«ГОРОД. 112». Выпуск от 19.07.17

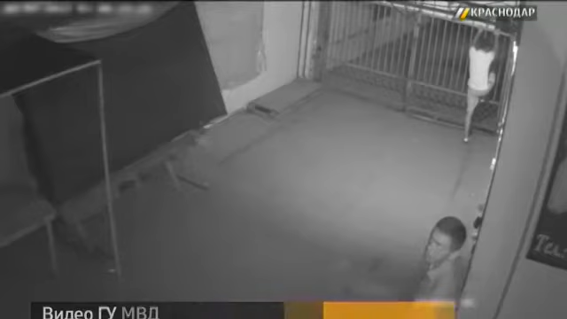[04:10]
Кражу кондитерских изделий в Тимошевске сняли камерой наружного наблюдения. На этих кадрах отчетливо видно. Мужчина сначала преодолевает небольшое препятствие, а потом передает коробки своему сообщнику. По версии следствия, в торговый ролет на центральном рынке города двое неизвестных попали через незапертое окно. Украли выручку и 9 коробок печенья. Обогатились на 10 тысяч рублей. Теперь на лет 5 могут оказаться в тюрьме. Посмотрев это видео, полицейские вычислили любителей сладкого. Первым попался подозреваемый помладше.